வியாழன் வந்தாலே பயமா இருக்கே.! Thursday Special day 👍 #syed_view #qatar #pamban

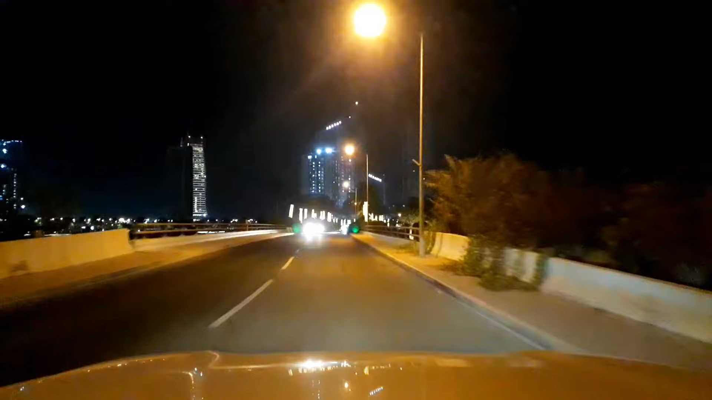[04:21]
இப்போ பாருங்கள், இது வந்து கடல், கடல் மேலே பிரிட்ஜு. ஸோ சூப்பராக இருக்குது வியூ. இங்கே பாருங்களேன், டேட்ஸ் மரத்தில் வந்து அப்படியே சீரியல் போட்டிருக்காங்கப்பா,
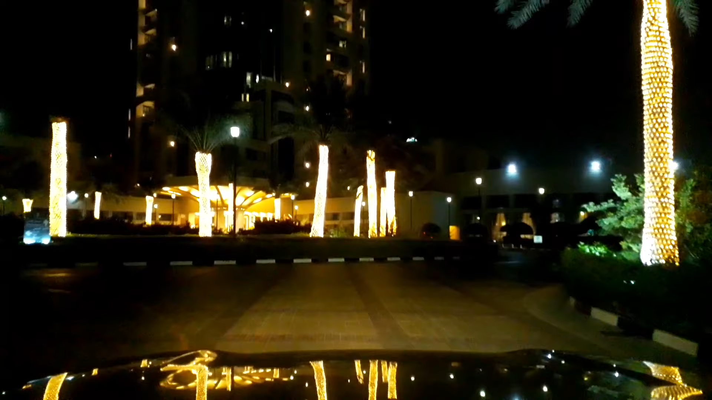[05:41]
நல்லா இருக்குது பார்க்குறதுக்கு. அந்த டேட்ஸ் மரத்தில் வந்து சீரியல் செட்லாம் செஞ்சு
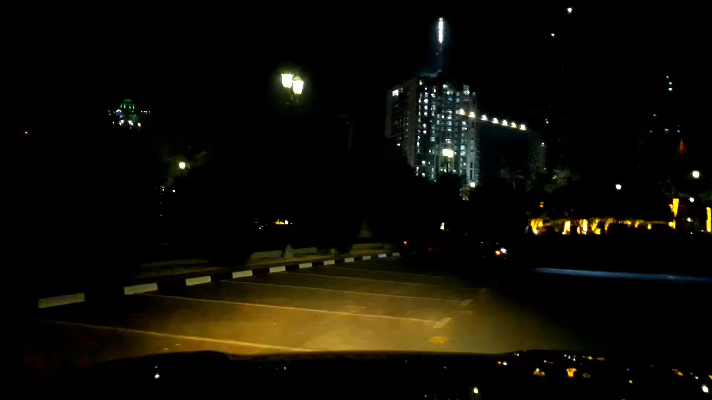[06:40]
நான் வந்து பார்க் பண்ணிடுவோமா இங்கேயே. ஸோ பார்க் பண்ணிடுவேன், நமக்கு என்றைக்குமே ரிவர்ஸ் பார்க்கிங் தானே.